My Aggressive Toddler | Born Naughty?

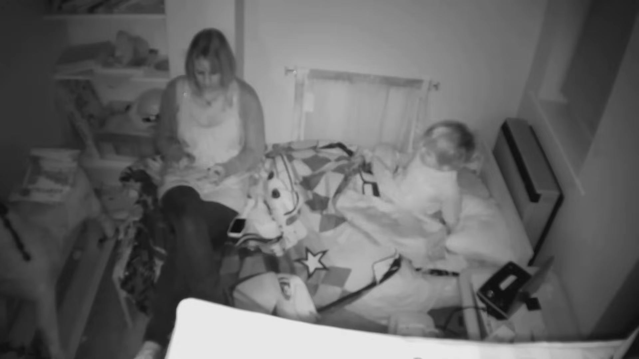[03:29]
When Robyn finally gets her little monster into bed, she has to read to him for 3 hours before he finally falls asleep.
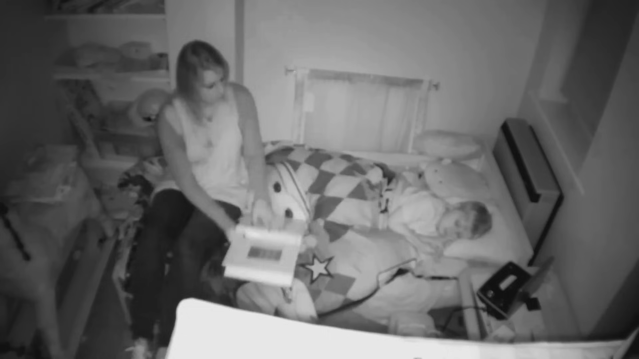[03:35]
Billy will finally give in about 11, 12 o'clock. But he will just keep getting it God knows how many times in the night.
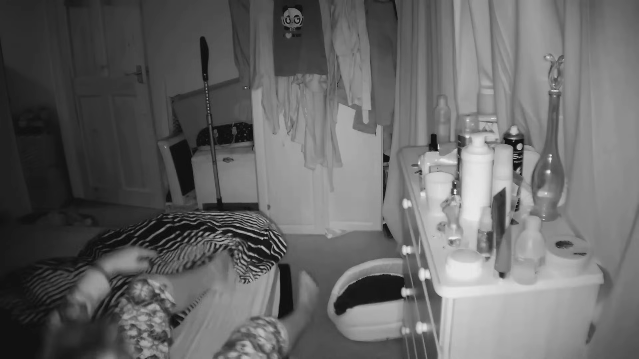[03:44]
The next morning, Billy's tired and grouchy and doesn't want to go to nursery.
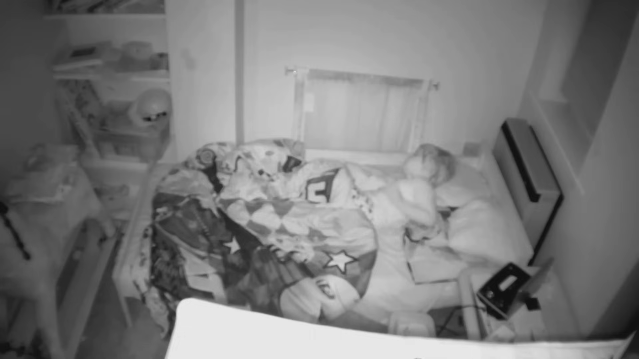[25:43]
Billy's mum has said that she finds it really difficult to get him to go to bed at night time, and also, once he's asleep, he's up and down all night.
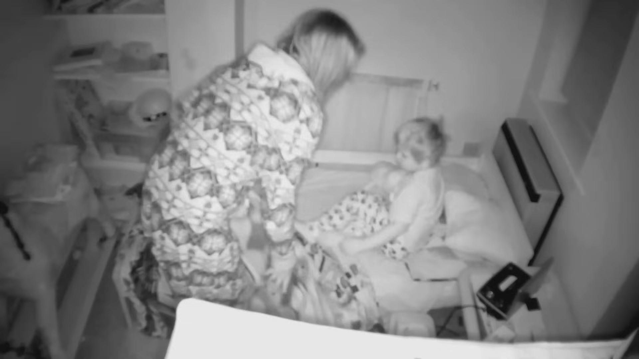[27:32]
So you're popping him back and he's going back to bed absolutely beautifully.